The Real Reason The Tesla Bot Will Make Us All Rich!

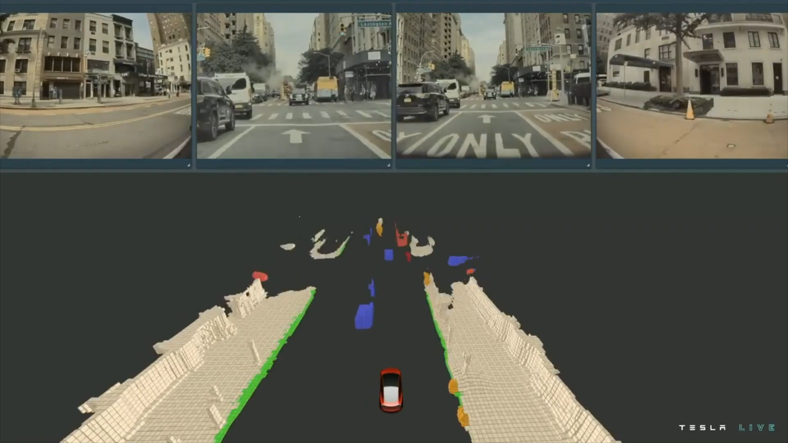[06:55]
Maybe not perfectly, but it's getting there.
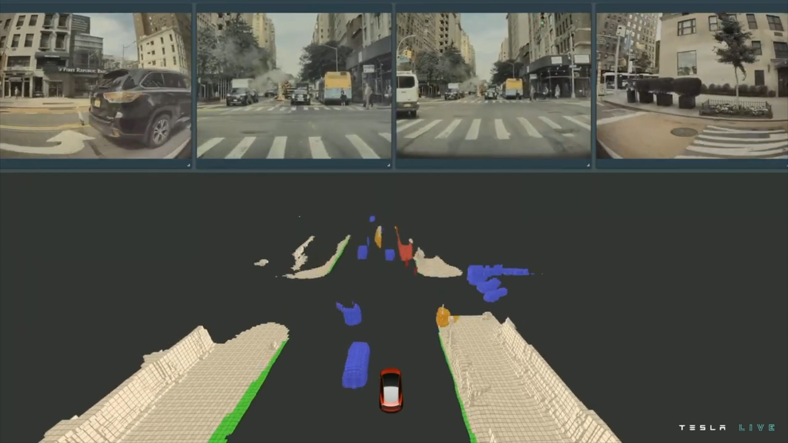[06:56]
So the car itself is already a robot with an artificial intelligence that navigates with computer vision.
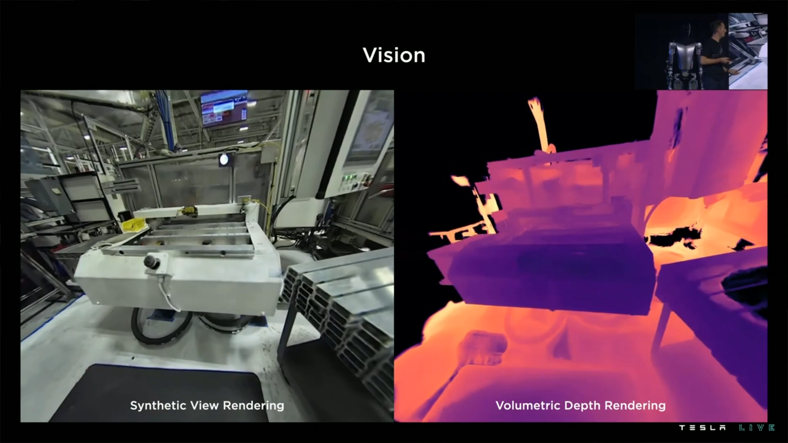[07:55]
the FSD computer in the bot is taking camera input and converting that into a three-dimensional digital rendering made up of voxels.
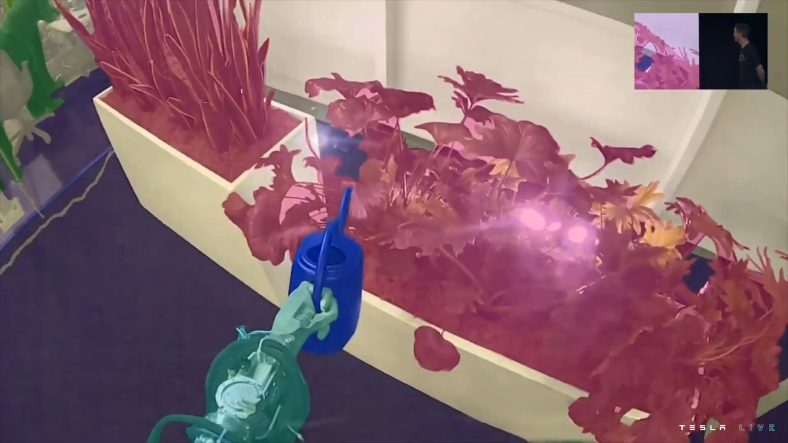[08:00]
Those are three-dimensional pixels. And then navigating through the digital world. The computer can accurately judge distance,
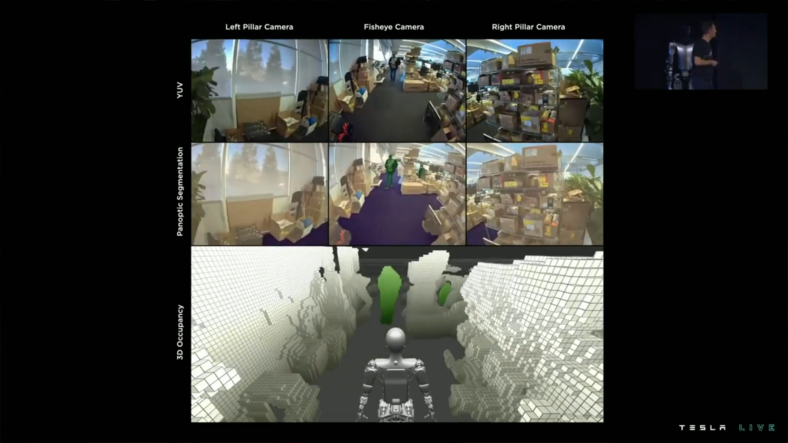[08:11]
size, and velocity just by counting voxels. Another layer to the vision system is object recognition.
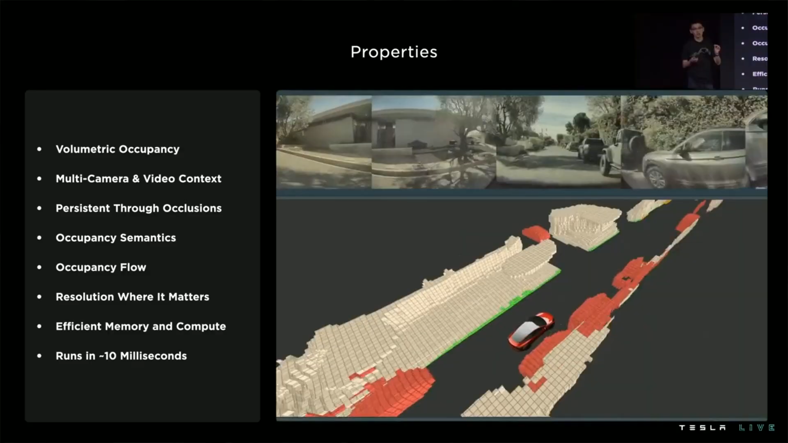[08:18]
So the same way that the car can recognize and differentiate between a pedestrian,